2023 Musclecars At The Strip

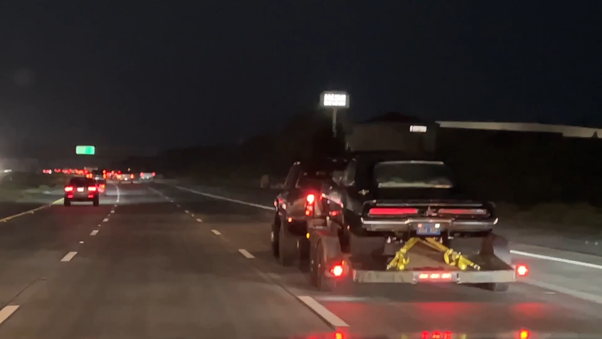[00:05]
we're on our way to Project Cars at the Strip, aka Trailer Queen Convention.